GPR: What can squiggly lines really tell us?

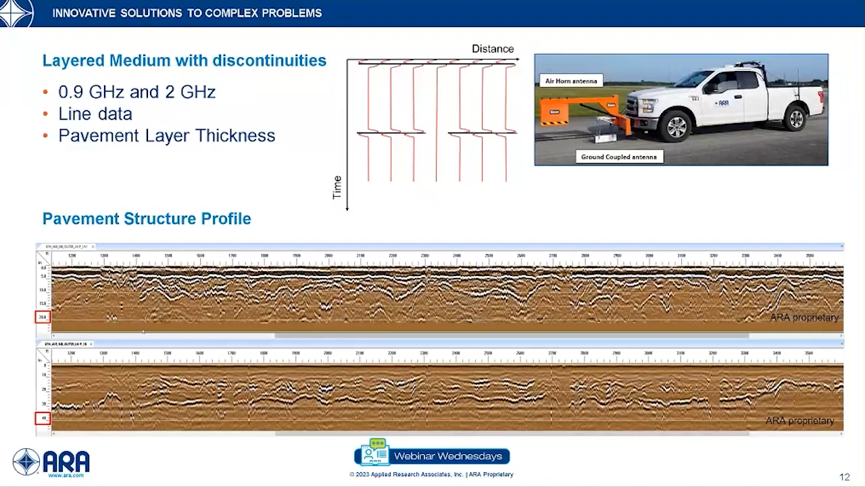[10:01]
For example, we may be interested in determining the overall fitness of the bound layers, but intermediate lifts of asphalt concrete will also appear. So how do we know which ones are the correct interfaces and which ones to disregard, and how do we know what materials are used? Coors come to rescue. Coors tell us about what depths we should expect to see material boundaries, as well as the material types. Comparing the time between the transmission and deception to a thickness of the core is a process called calibration. The calibration not only helps us to understand the material properties, but also understand the structure depth. Calibrating the data is possible in two different ways.
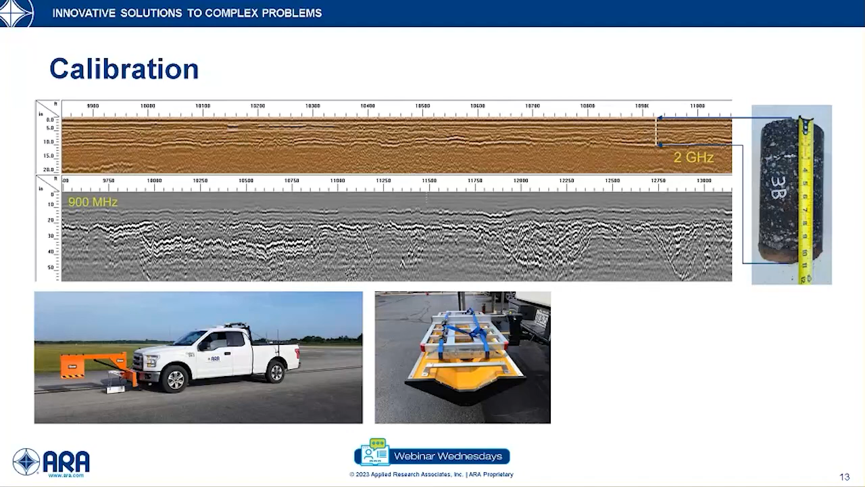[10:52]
Both methods are very effective. However, cores are a better choice if you are also interested in knowing the material types. GPR systems cannot determine the material type, except for a very few special cases. A common question is why we should rely on GPR instead of just taking core samples only.
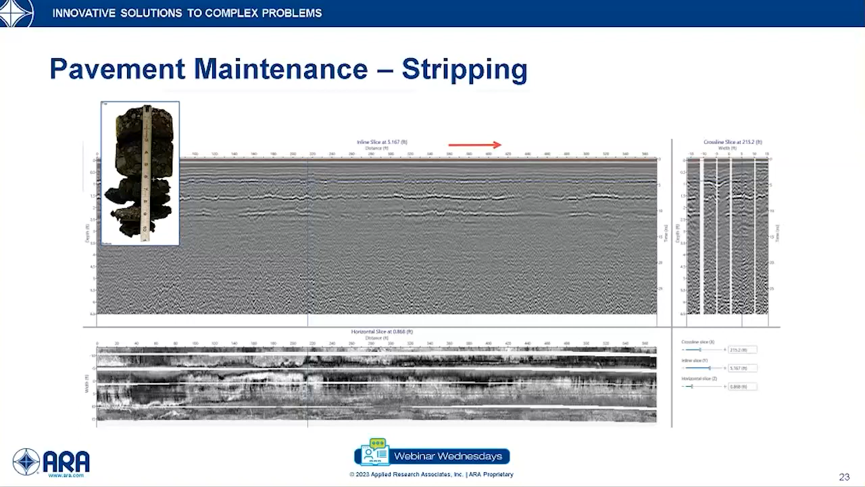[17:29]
Based on the confidence from the cores, we generated a deterioration map based on this analysis. This is another project that we tried to determine the cause of large transverse cracks formed in the middle of the slats. As seen from the image on the top left, we collected data when the pavement surface was wet. Generally speaking, presence of water creates issues for the squiggly lines in the form of noise.
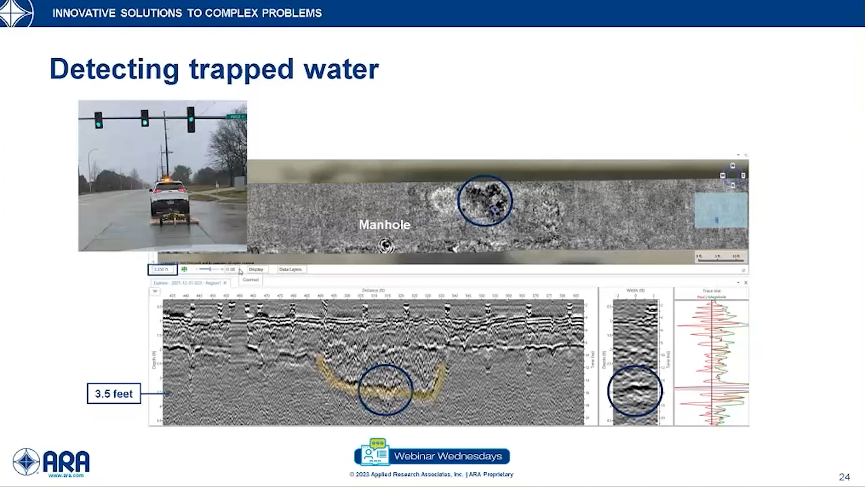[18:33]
And this was a telltale to say an indicative of excess water that you see at the bottom of the screen, around 3.5 feet peak. Generally speaking, clay is regarded as not a desired material when working with squiggly lines.
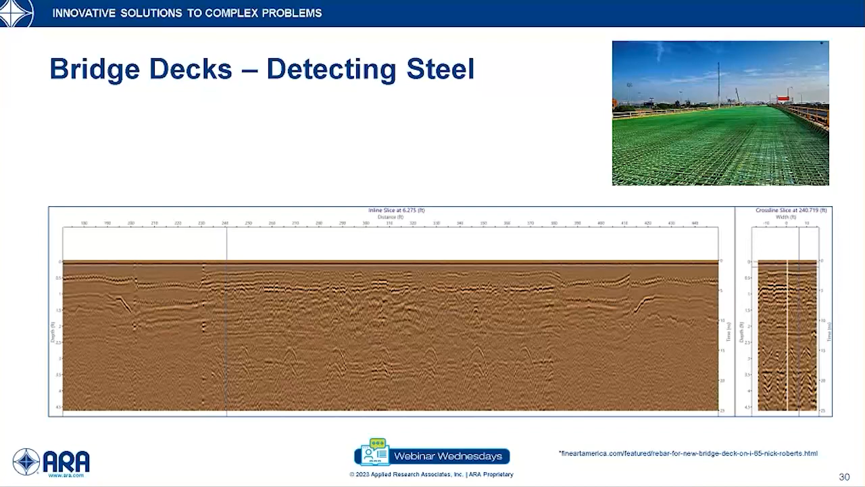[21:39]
This makes GPR an excellent choice for determining the concrete cover and deck thickness for bridge decks. In this example, we see that the deck has a uniform thickness across multiple layers of steel and connecting rods. In this example, we see that the steel inside the approach slab is not flat,
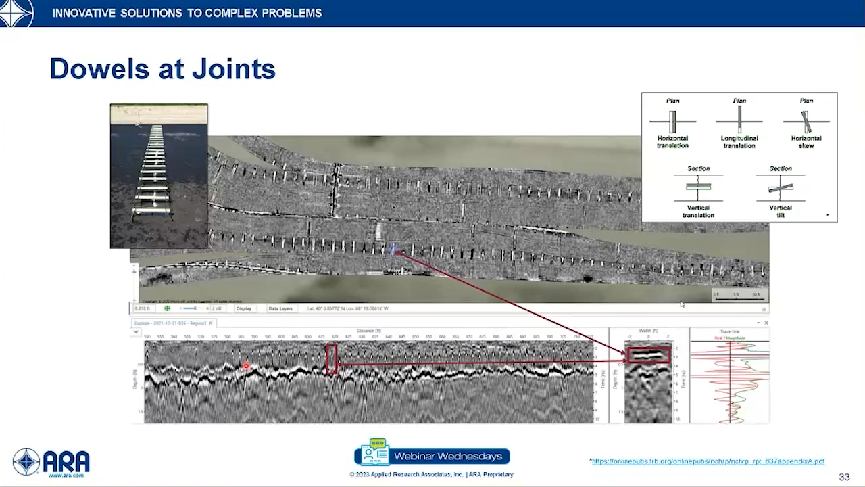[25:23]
So this indicates a possible problem at this location, but may not warrant immediately a problem, because the rest of the bars are in their respective places. Last but not least, we detected a large underground void that caused the collapse of the concrete slab, and also, this is the bottom of the slab, and the top of the slab. This is caused by a water source near by carving a giant hole under the slab, which is 20 feet wide and 40 feet long. The collapse was approximately a foot deep, as we see in the middle of the slab.